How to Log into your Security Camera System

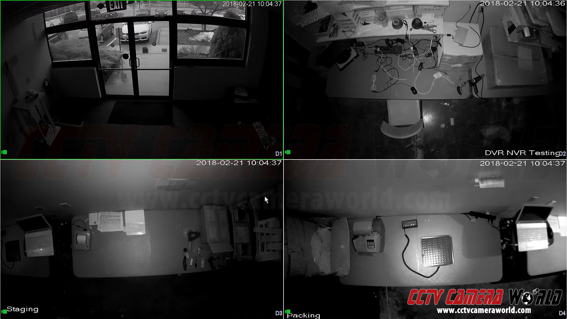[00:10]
On the top of your DVR or NVR, there will be a label or two stating whether it has a graphical unlock pattern or username password to log in. To begin, once you've set up your DVR and you've connected it to a 1080p resolution monitor, you'll see a grid display like we have here. Right-click with your mouse and press main menu. You will be presented with this graphical unlock pattern. By default, we set it as a backward C.
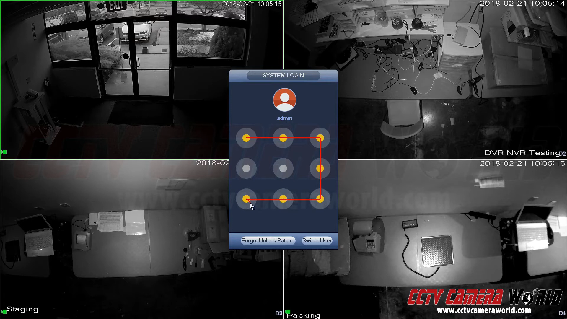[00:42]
So you draw this pattern and it lets you log in. Let me show that to you again. I'm going to log out, right-click, main menu, click and hold your mouse. This is a left-click and then you move the cursor along and draw a backward C or whatever pattern is stated on the label located on the top front of your DVR. So that's one way to log in. Let me log out again. Now there's another way to log in.
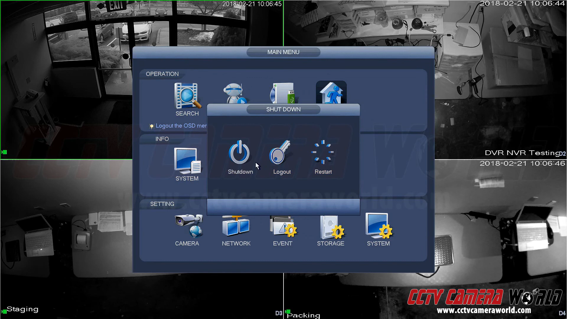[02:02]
You have three to five tries depending on the model of the unit to log in correctly before you get locked out. Here we go. And if you want to log out, shut down, log out, restart, or shut down. In this case, I'm going to log out.